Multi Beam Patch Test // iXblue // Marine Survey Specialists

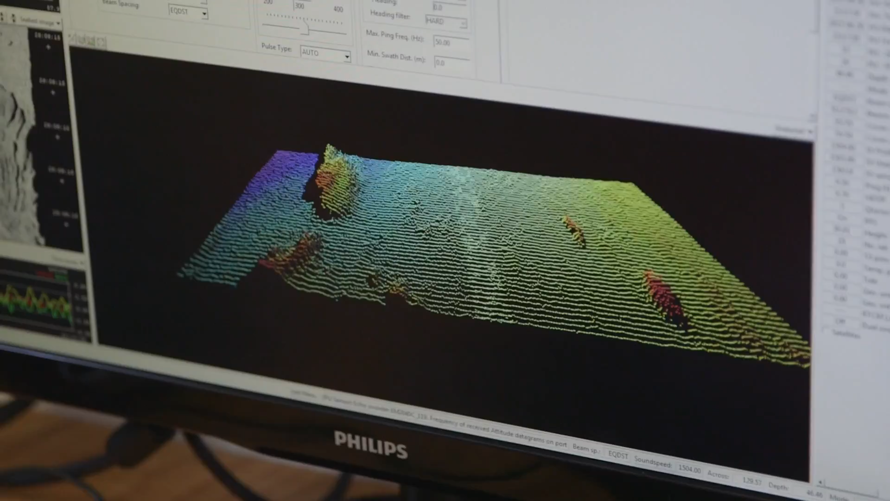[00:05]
The multibeam patch test comprises a number of lines over a well-defined
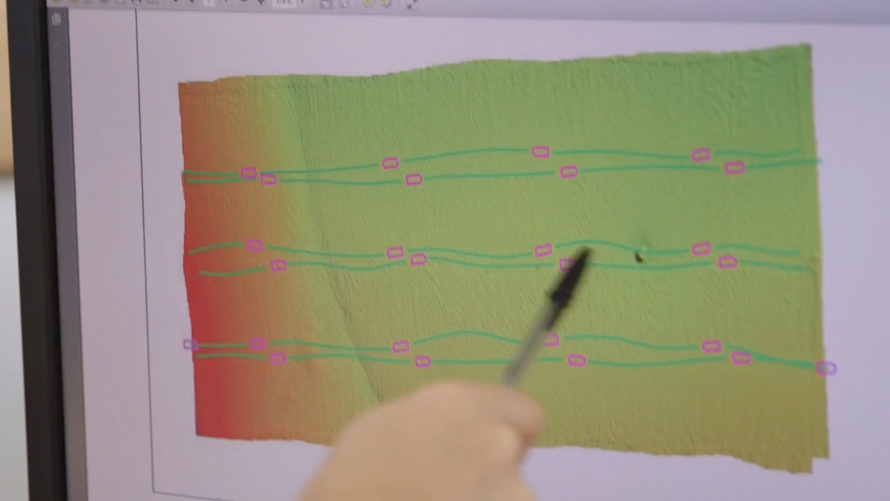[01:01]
series of lines that we've run and they're over top of the object and just off to the side and that combination of lines
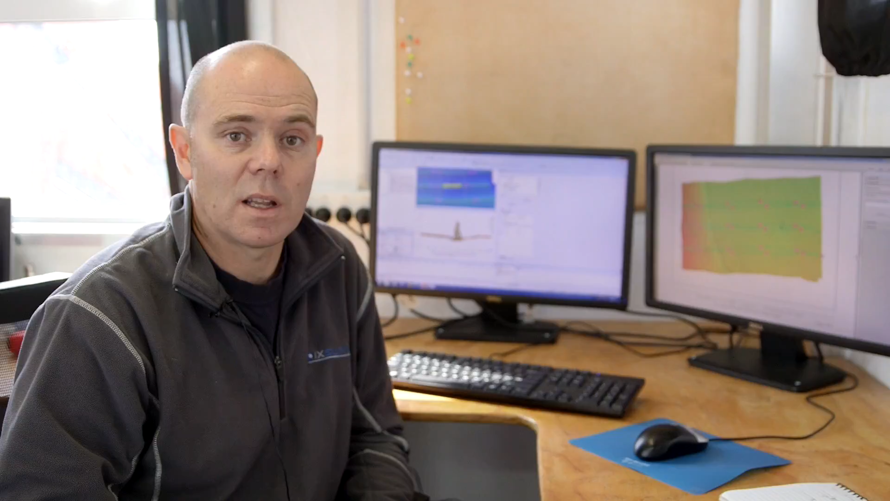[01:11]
allows us to then determine what those biases are in some other software. This is the the feature here that's represented by this yellow slice and
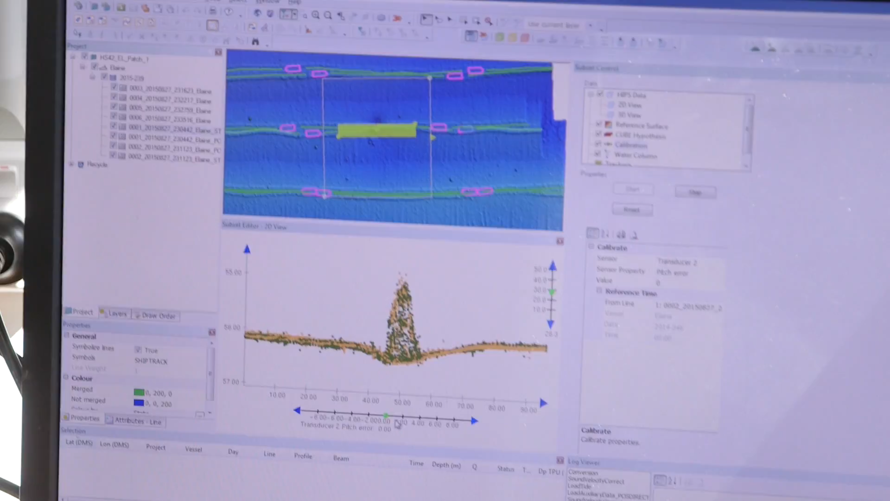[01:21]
by adjusting the slider bar and see how the feature will change and that's relation to the number of seconds that we've put into the bottom there.
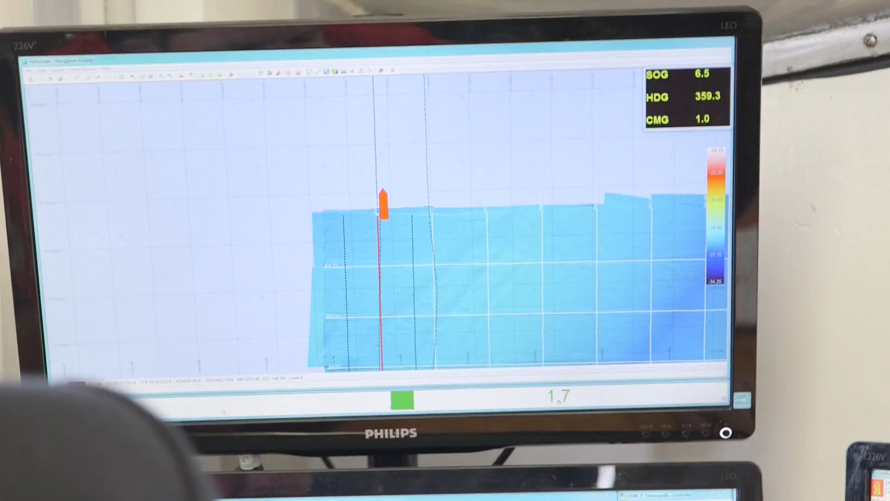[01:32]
This is an image of the patch test data without the angular biases applied and this is
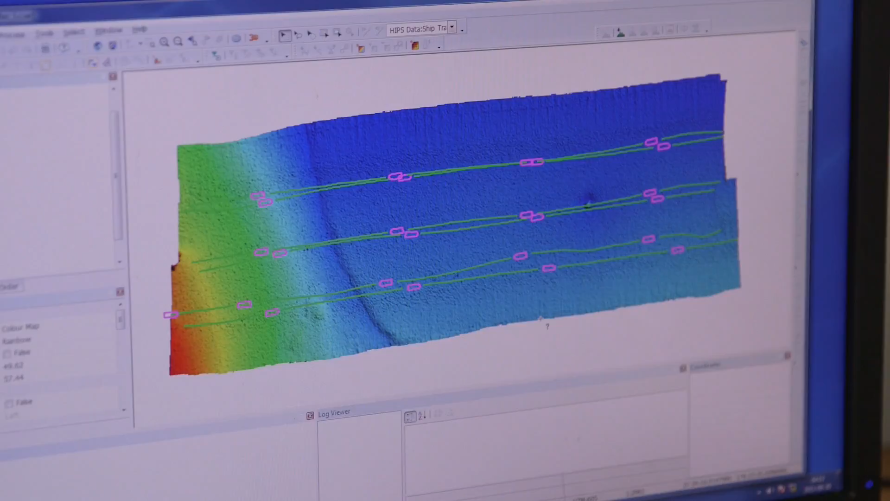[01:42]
the image with the angular biases applied and you can clearly see the data has improved quite significantly.